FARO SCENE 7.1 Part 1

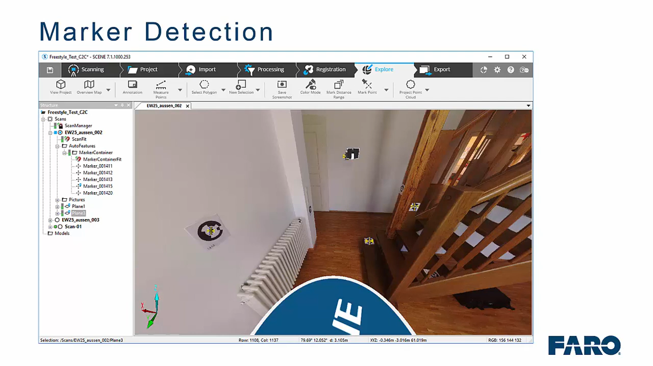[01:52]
When you are processing the data, you can get Scene to automatically pick up those markers as you would normally with a checkerboard or a sphere as you can see in the image on the screen.
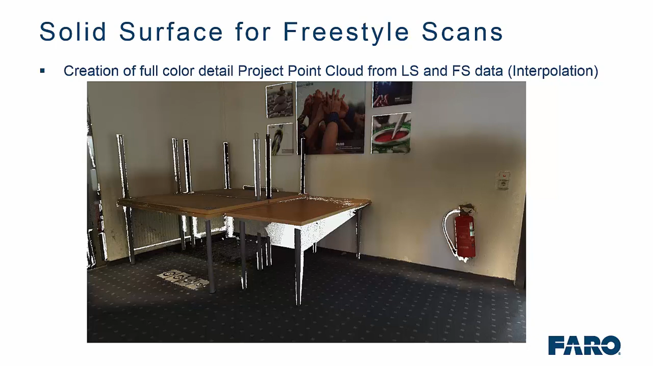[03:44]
But a little note there, the freestyle data requires the interpolation option to be turned on in the scene capture software. But what you can see here, when scanning with a focus, it is all line of sight.
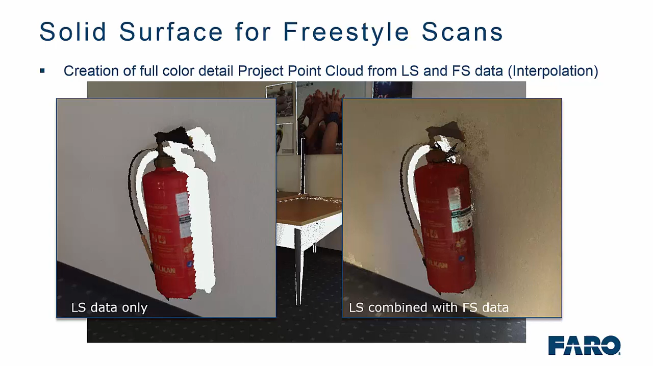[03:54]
But when it is combined with a freestyle scan, you are starting to pick up more of the information.
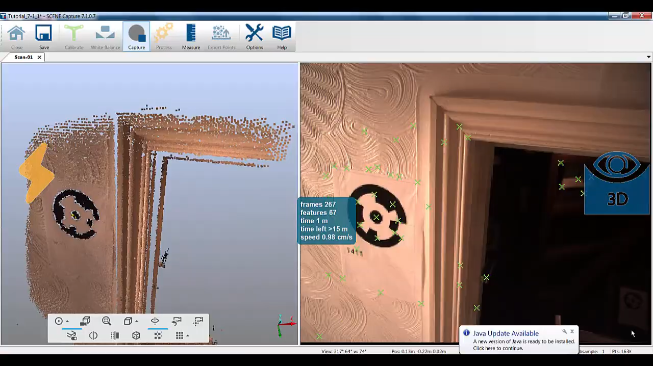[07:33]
So, I'm using the Freestyle as the linking scan from the first floor into the loft space.
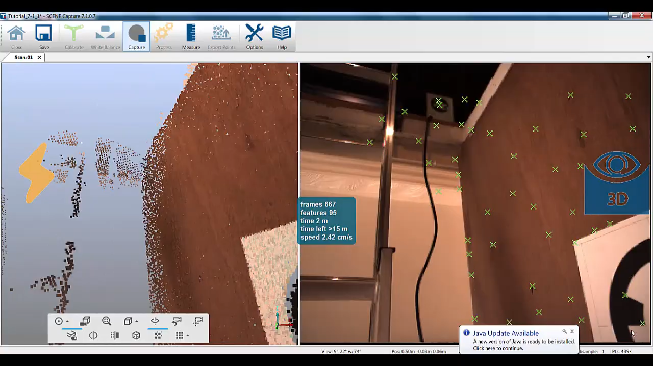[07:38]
So, I've done a scan at the base with the focus, a scan in the loft space with the focus, and I'm using the Freestyle and the new markers in order to get into the loft space itself.
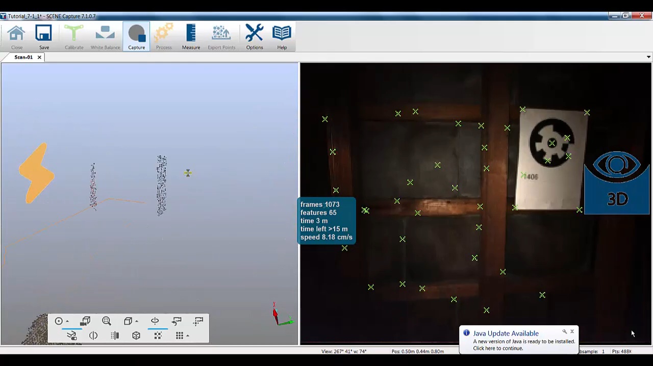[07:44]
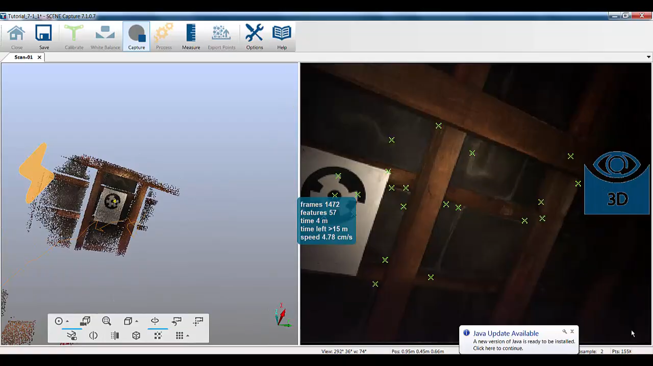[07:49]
So, here you can clearly see we've picked up the markers, and then I move around the loft space and move into the hatch.
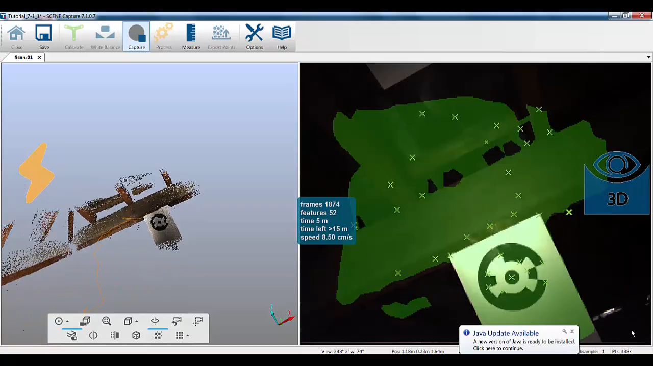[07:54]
So, for the purposes of this video, I'm actually going to speed up the scanning with the Freestyle to get it
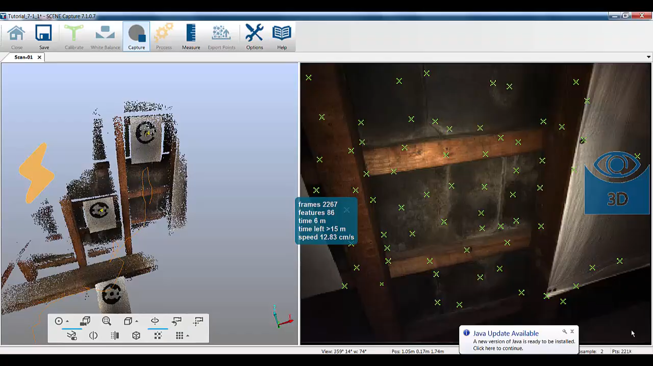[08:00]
done a lot faster rather than having to sit and watch me scan into a loft space.
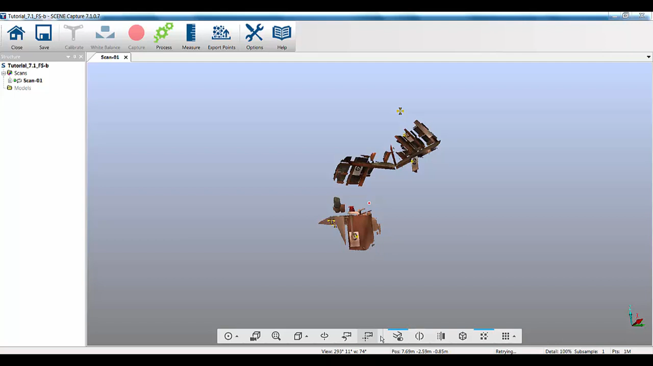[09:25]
So, if I double click on that scan, we can go in here and look how we've scanned that particular scenario.
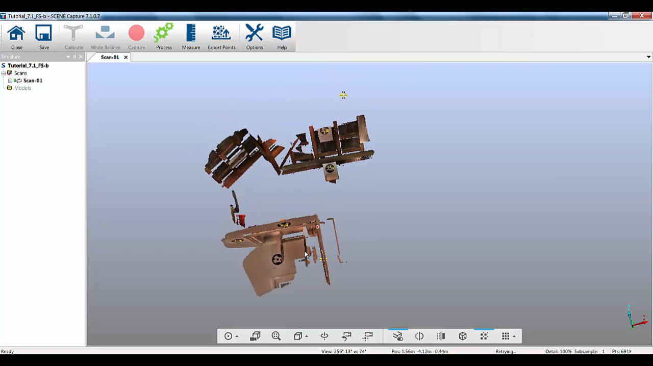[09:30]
So, if I set my centre rotation here, you can see we've got the loft ladders coming up through the loft hatch into the loft space itself. So, we're starting to pick up the underside of the slate, the purlins and the rafters and the markers, which you can clearly see marked in here.
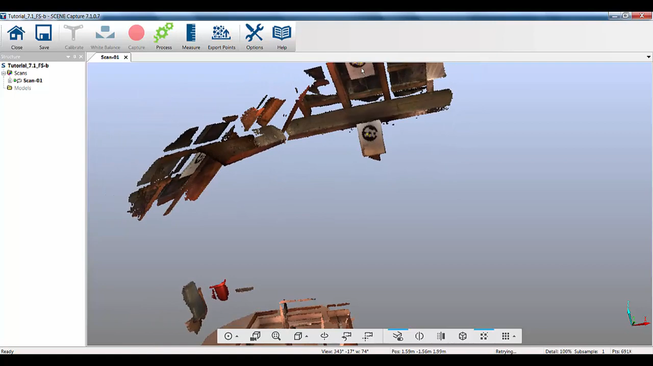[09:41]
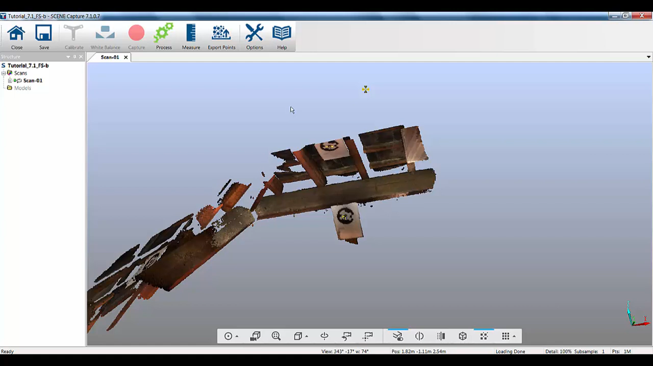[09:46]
So, now we've got our freestyle scan, what we'll do is we'll jump over to Farrow Scene. So, we're now in Farrow Scene.
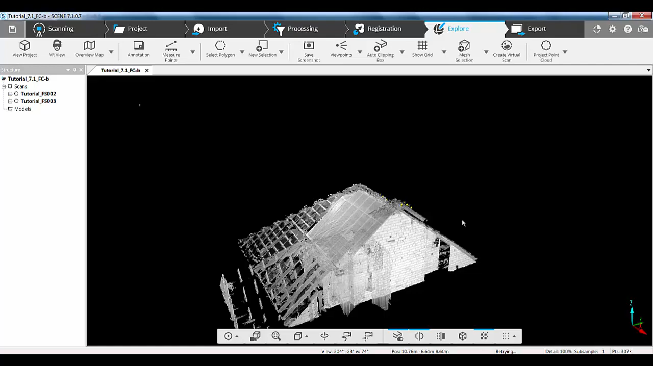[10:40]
If we go to the explore tab, then you can see we've got our two scans in here that we can start to have a look around and see where they are. Now, you can see they're roughly aligned down to the sensors in the system.
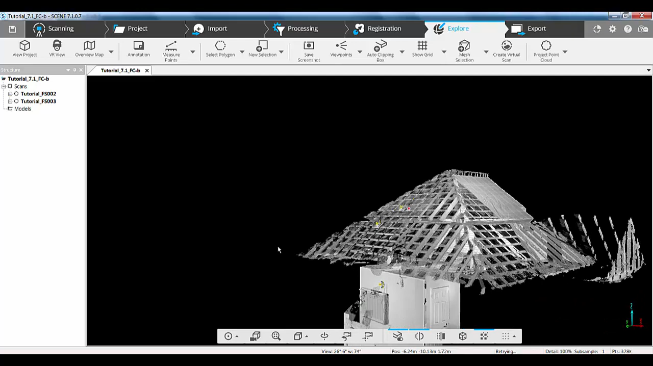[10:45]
But also, if we go to each of the scans, you can see we've got our marker container where it's picked up all the markers that we placed in and around the access hatch. So, if I close those down now, now what I need to do is get the freestyle scan into the focus scan in order to do the registration.
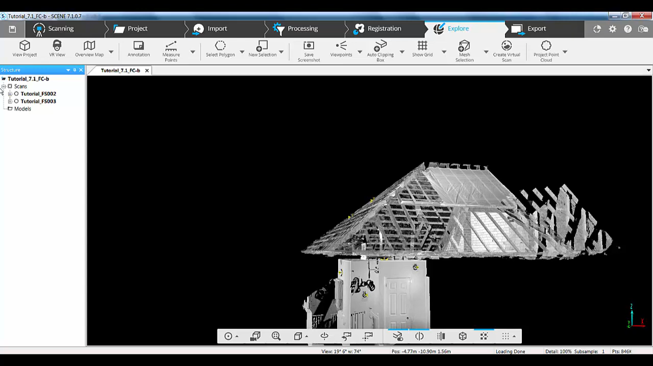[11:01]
So, if I click on the import tab and import projects and I navigate to my freestyle scan,
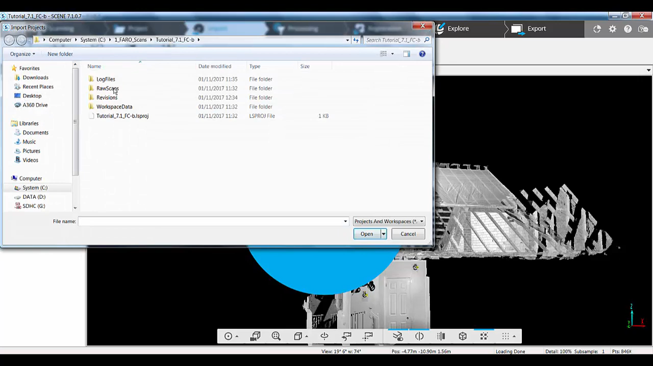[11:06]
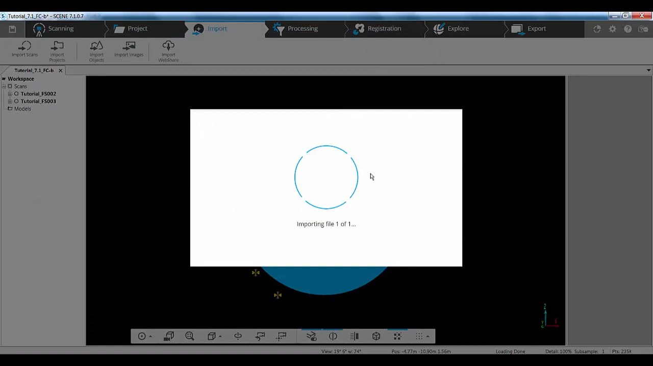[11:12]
I find the lsproj file and I click open and that will now bring in my freestyle scan into my focus scans. So, if we go to the explore tab and have a look around in here,
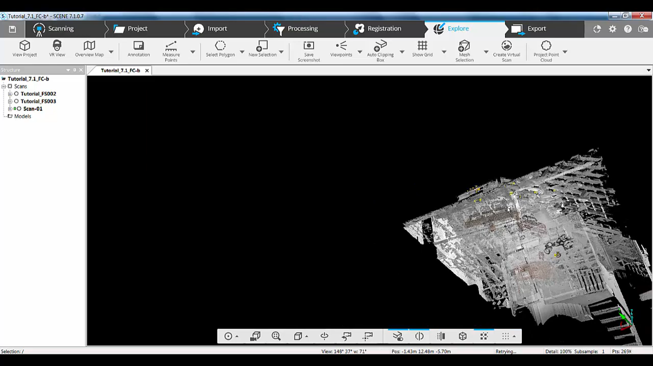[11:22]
then what we'll see is we've got our freestyle scan in and around this area but it's not in the right location.
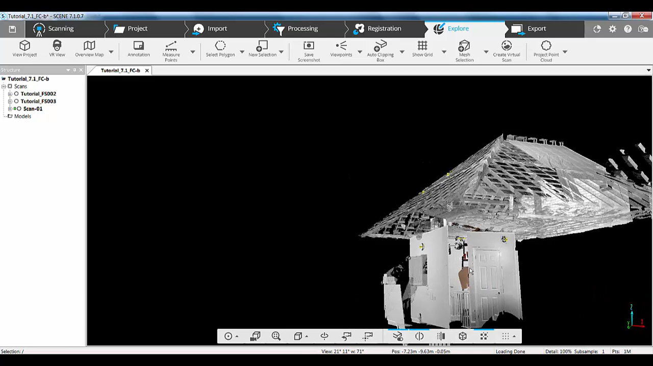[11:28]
So, we can see the colour area there. So, now the next phase is to check first off that we've got our markers which we've already
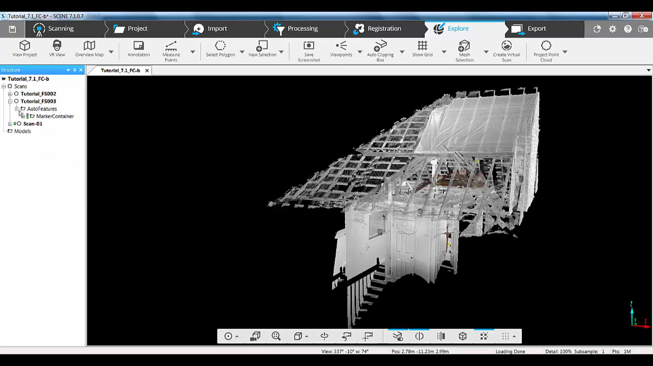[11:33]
checked on the focus scans and check that the markers have come across on the freestyle scans. So, if we go to our registration tab and this time we're going to perform an automatic registration and start that
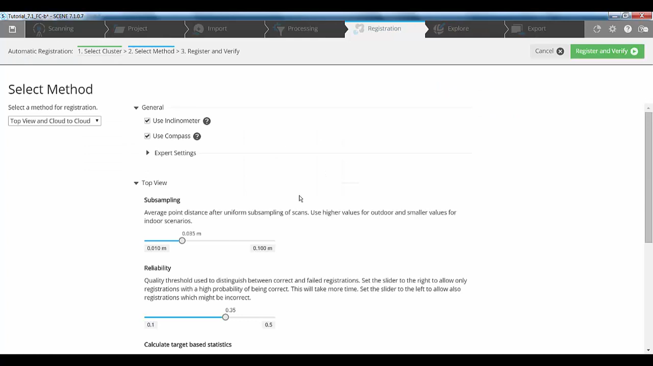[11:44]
automatic registration and this time rather than using top viewing cloud to cloud, we're actually going to go for a target based registration.
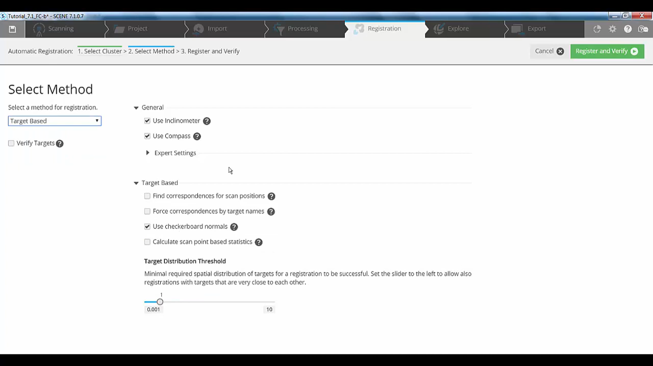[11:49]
I'm going to leave all the settings as they are and click the register and verify option. So, you can see the system has clearly registered it and on the screen here we can see correspondence
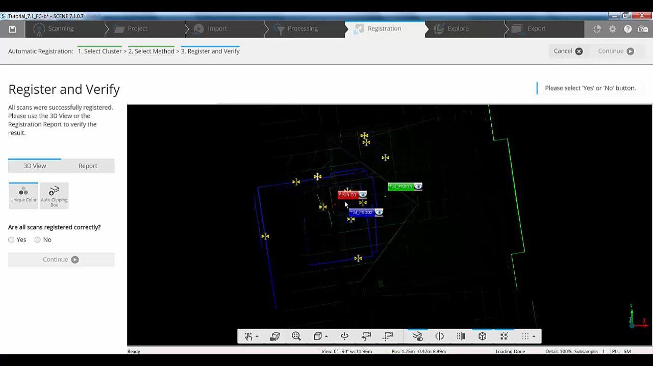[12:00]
view where we've got the position of the freestyle scan in relationship to the focus scan.